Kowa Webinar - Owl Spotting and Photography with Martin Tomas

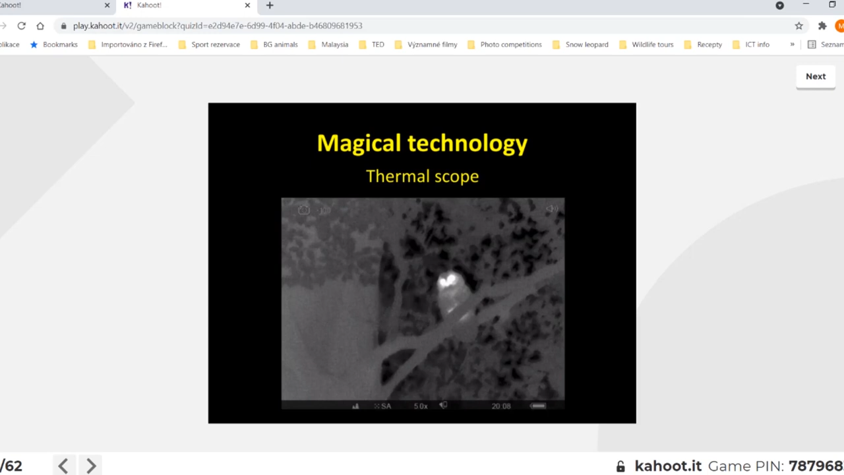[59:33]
legs however if you will have let's say the less good or small quality thermal scope you will not see it so this is what is important when you will think about buying such equipment and on the second picture you can see the boreal all the same story but with the small o's it's a different story it's usually very easily visible and finally I will tell you something and I will go a little bit outside of the old topic I'm using it very often if I would like to find other birds for example some specialties some unique birds in environment I'm guiding in